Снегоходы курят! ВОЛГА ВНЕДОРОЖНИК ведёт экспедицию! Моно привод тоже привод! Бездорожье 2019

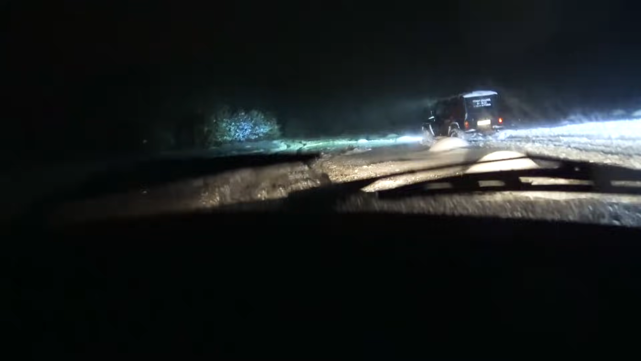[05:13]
До уровня штатной шневы достали. Это не штатная, она с лифтом. Едет хорошо.
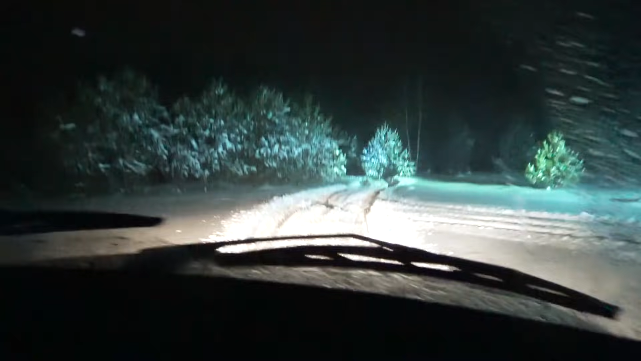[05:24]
Здесь больших с трудом. Пробиваемся дальше. Пробиваемся дальше.
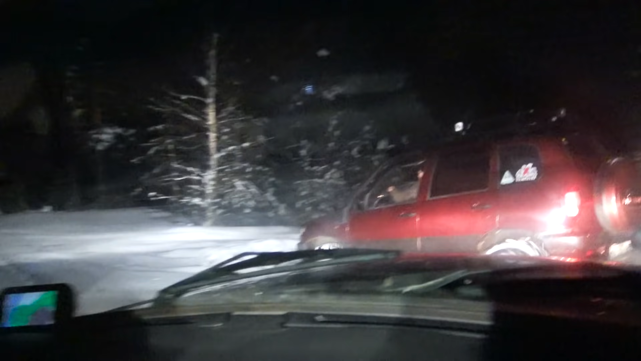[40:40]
Так, на пробой дороги. Дальше. Пошла левая. Что-то не идет у нее пробой. Попробую я. Дай нам попробовать, Волкер. Второй.